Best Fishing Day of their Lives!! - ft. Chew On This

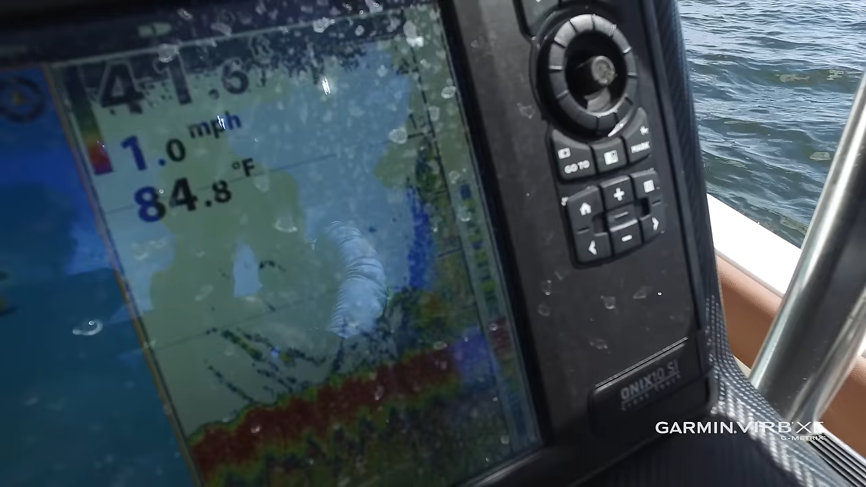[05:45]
On screen: water 84.8°F, speed 1.0 mph
So why does it look like that compared to bass fishing where you just have arcs and everything's just like... There's a lot more fish down here.
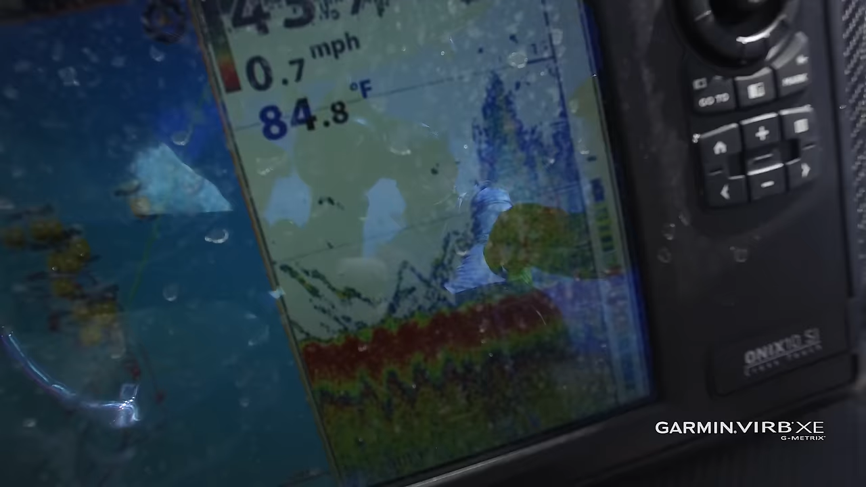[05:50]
On screen: water 84.8°F, speed 0.7 mph
Just, those are, yeah, just, those are huge fish. Just, okay.